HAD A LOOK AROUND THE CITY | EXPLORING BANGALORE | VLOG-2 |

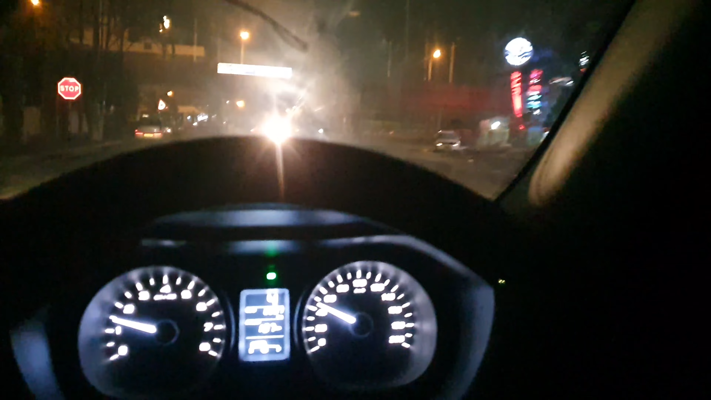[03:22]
लेकिन हाँ इतना एक हो ही गया है कि दिन में यहाँ पे काफ़ी खिच के ट्रैफिक होने वाला है और कहीं गलत जगह पे ट्रैफिक जाम में फंस गए तो भाई घिस जाएंगे। और यहाँ पे पेट्रोल 120 है तो भाई
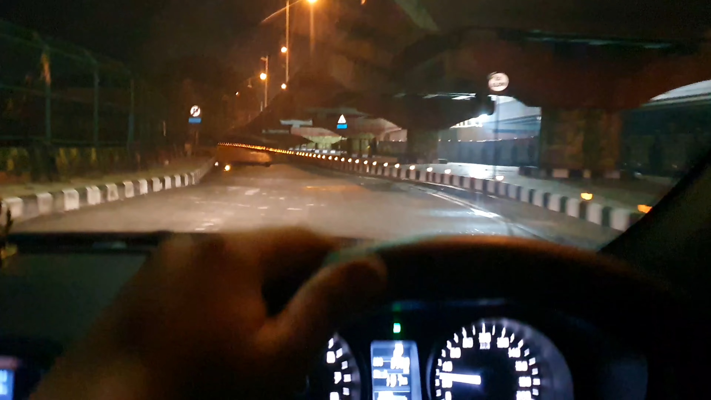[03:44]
गूगल मैप भी कभी कभी कंफ्यूज हो जाता है इधर कहाँ से उसको जाना है, क्योंकि रास्ता ही वैसा है।
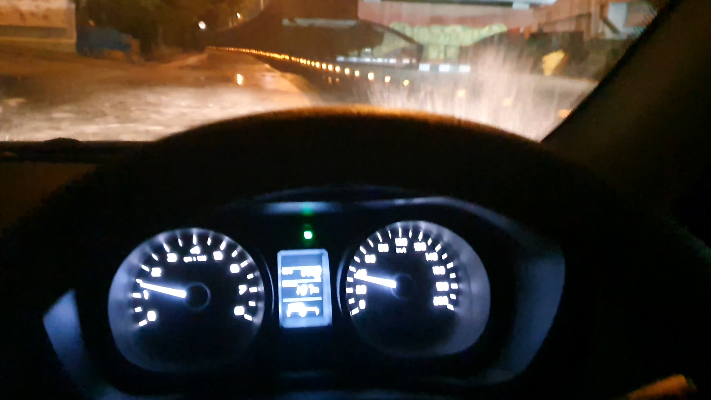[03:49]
वैसे 95% रोड्स आर वेरी गुड, लेकिन बीच बीच में कुछ ख़राब था।